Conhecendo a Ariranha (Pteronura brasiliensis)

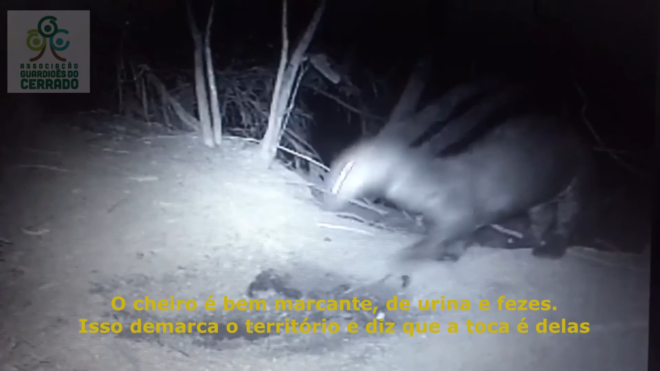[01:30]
Então, aqui ela é com urina e fezes, o cheiro é bem forte, bem marcante. Isso aqui é demarco-território, que a toca é delas, e deixa claro que para outro bando ou outros animais, que isso aqui é o território delas.
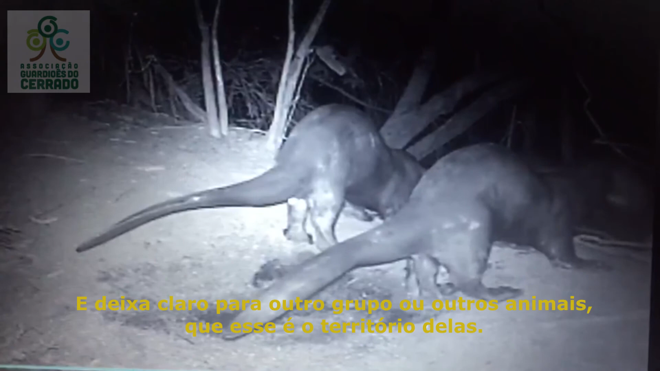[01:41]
A ariranha é um animal bem territorial, então, assim, é comum, tem vídeos aí na internet, que é possível ver elas espantando onças, assim, que tentam se aproximar das tocas delas.